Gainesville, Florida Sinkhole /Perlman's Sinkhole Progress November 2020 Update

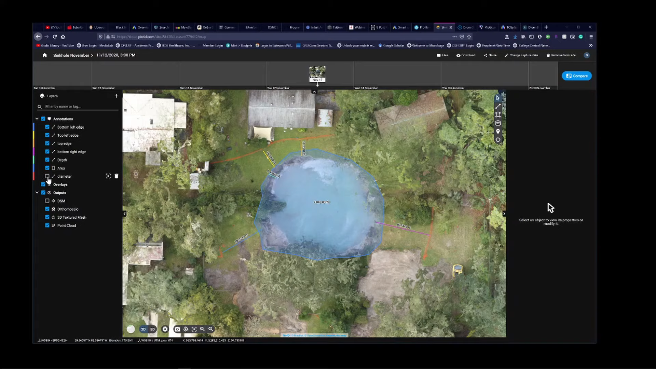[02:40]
is let me take this off about 7,000 about 8,000 square feet while we move over to the 17th we are gonna hit this
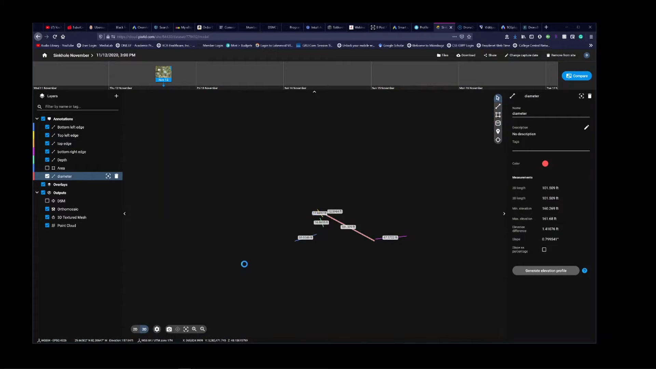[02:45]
icon here that says 3d it's gonna give us the more I
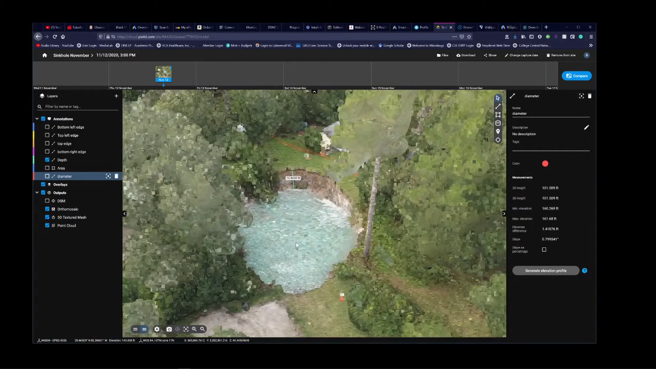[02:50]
guess accurate representation of what the depth is so here we see
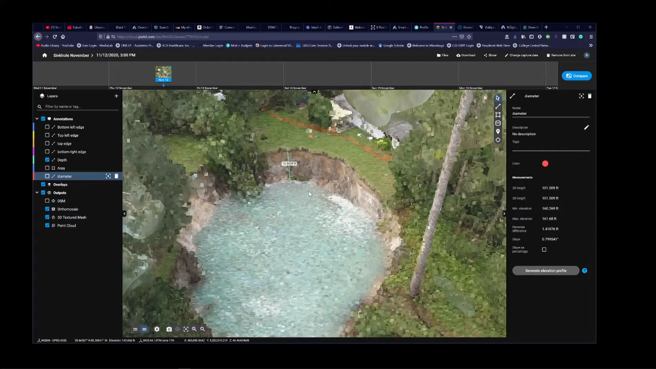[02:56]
16.86 feet okay I'm not really gonna
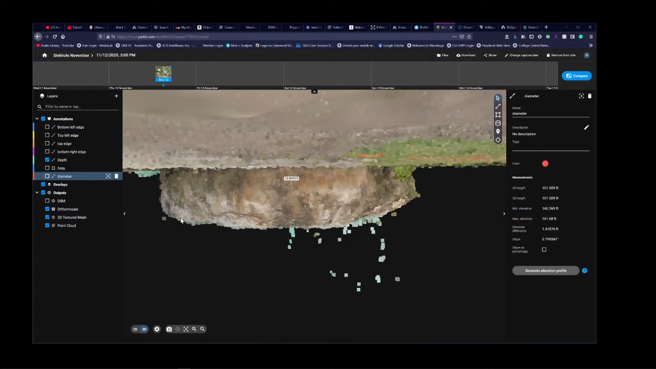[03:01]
dive into this because again you can only map when you can see this is all covered up by water so this isn't the actual bottom of the sinkhole to
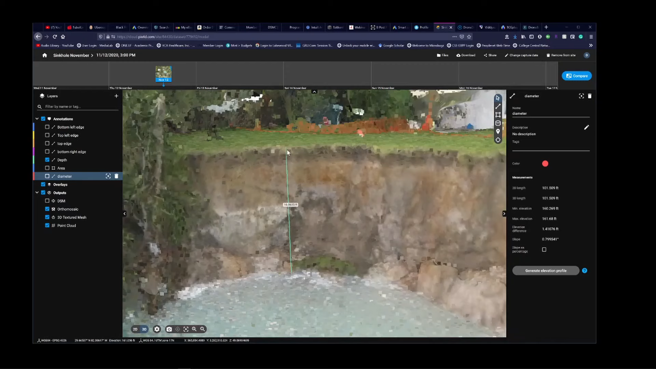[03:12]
here and the top of this piece of dirt that I can find to the bottom 16 feet all right let's go to November 17th let's take a look at
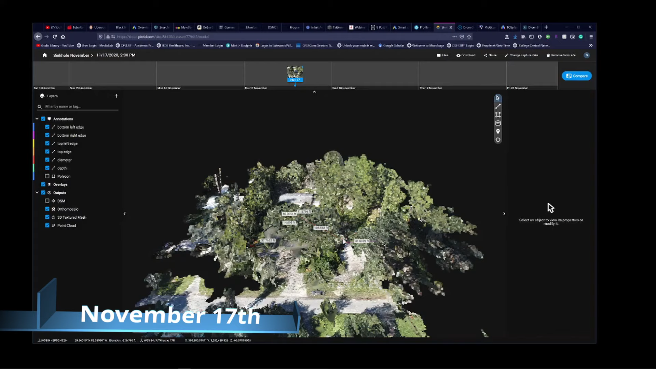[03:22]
our depth in this model okay so I already see it the green line 14
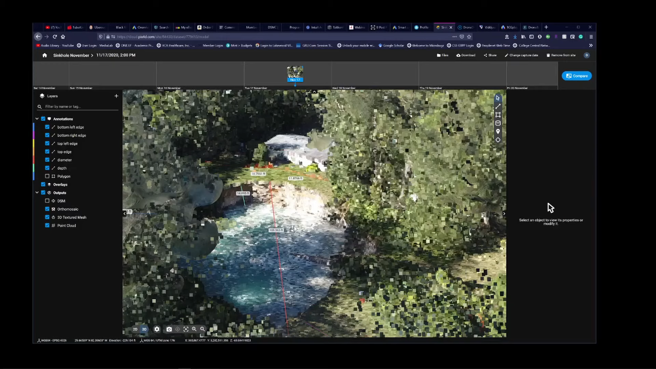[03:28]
feet okay 14 close to 15 feet of water the tree we
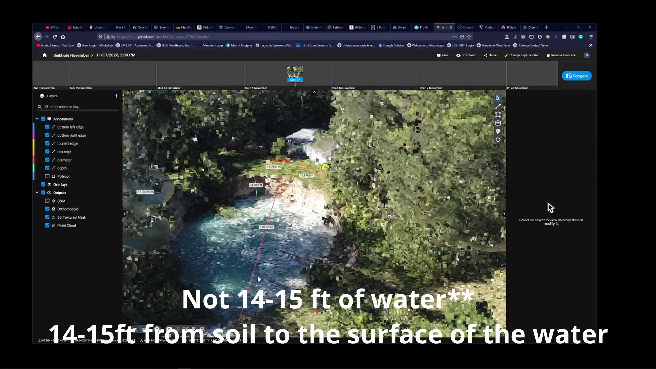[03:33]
can see fell in you can probably see that with our other from our other picture so here we see 108 feet across here let me hit 2d so that way we
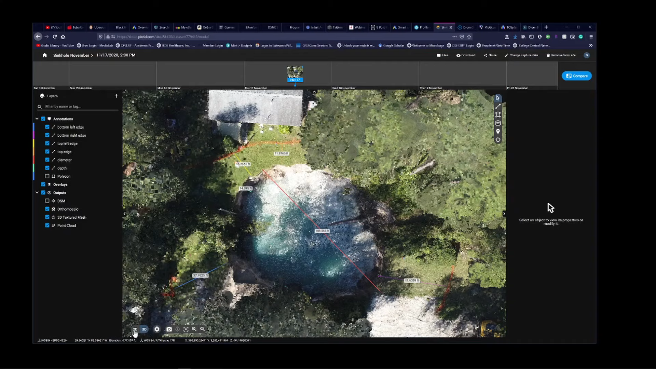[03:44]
can see it better much easier much better so there's a tree so 37 feet not really any change five
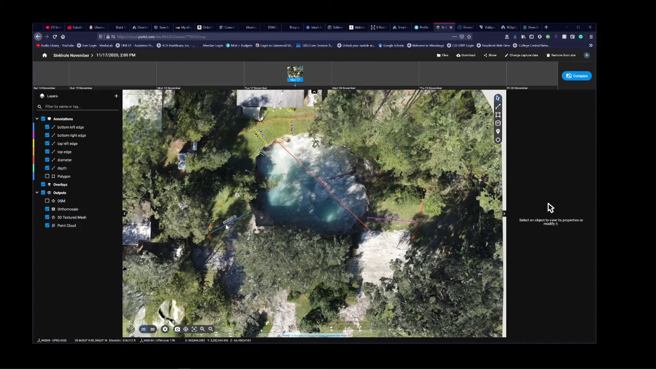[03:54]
feet disregard that it's not accurate in this model our bottom right 41 feet so this is actually a change from our previous 47 feet so we can see that the hole is kind of growing
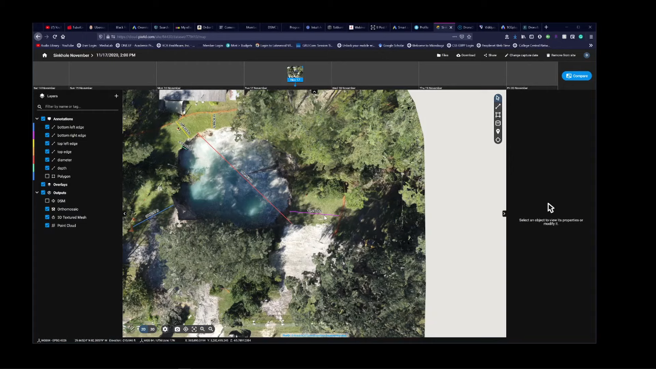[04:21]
towards the east okay this is north this area is north this area is south east west so we can see that this distance is growing smaller from our 47 to 41. okay most of the other lines also stay the same let's see the area so
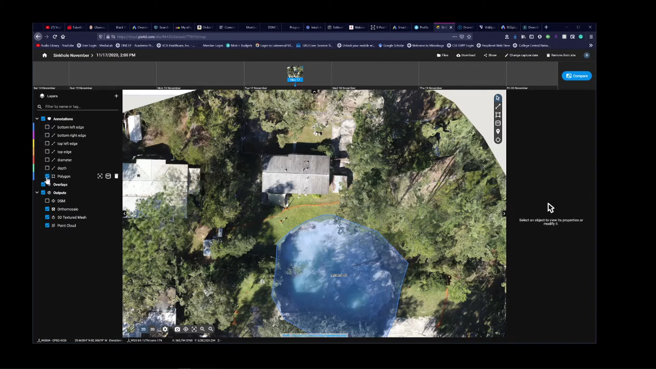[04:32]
9 000 square feet hmm grew about a thousand
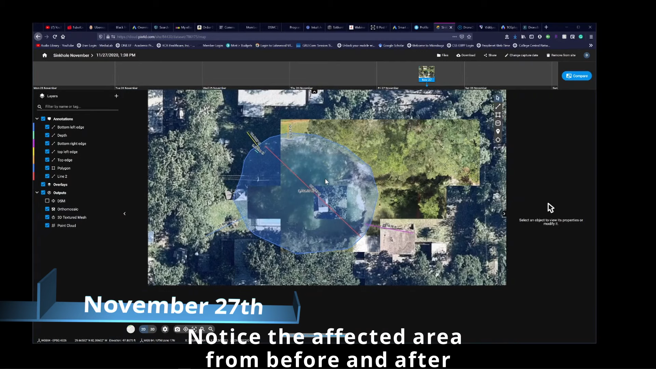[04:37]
square feet get this off so here again we see so it looks like a little bit more water came up from the aquifer or possibly rain so let's go to our
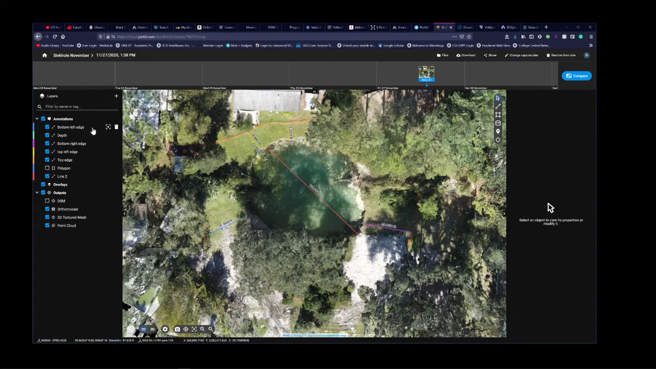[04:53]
bottom left edge 37 feet still stayed relatively the same we're going to go get this off but that's later bottom right edge now we saw this one at
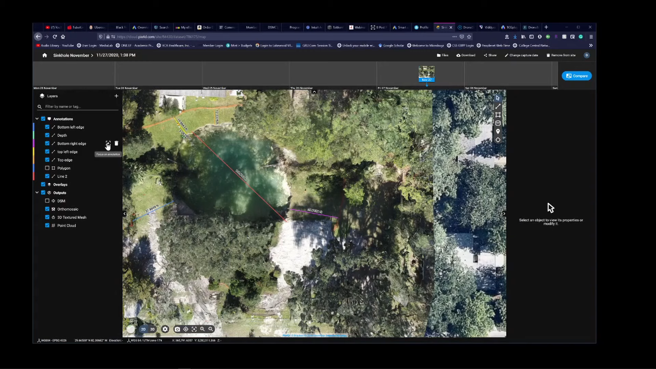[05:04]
now it's 39.7 feet from our previous 41.6 feet top left edge 16.6 relatively stayed the same my top edge our diameter
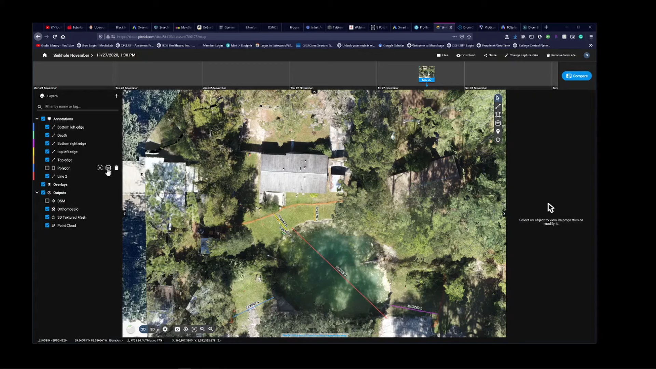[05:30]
our diameter stayed relatively the same at 108 feet and it hasn't really changed much only if only in about
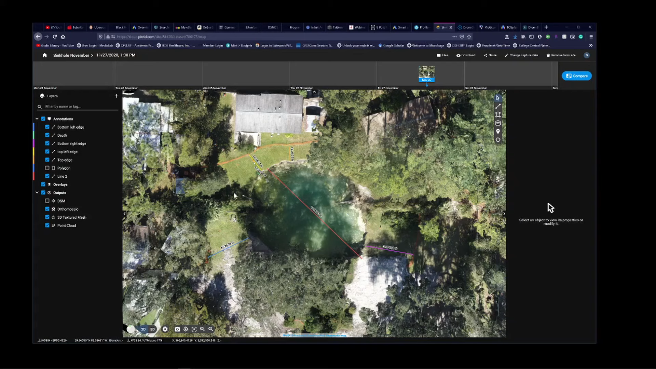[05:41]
here this eroded but we can see that it's pushing this way it's definitely pushing towards the east let's take a look at our 3d model and that
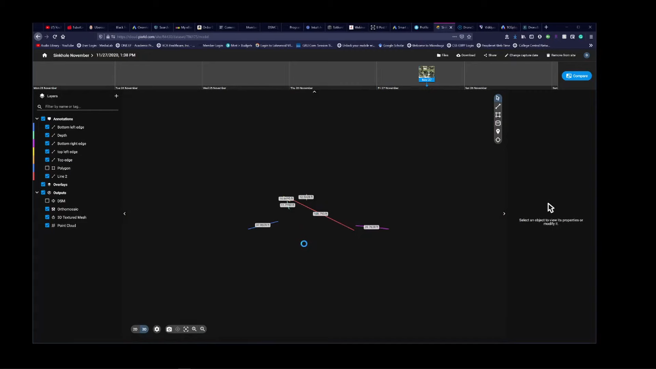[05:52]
way we can see our depth and it's 11. so i went from 16 feet about 17 feet in depth on the 12th
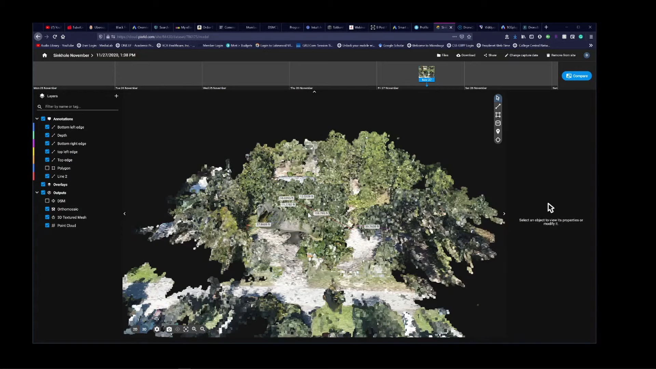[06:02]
to 14 feet on the 17th to now 11 feet on the 27th and then if we take a look at our area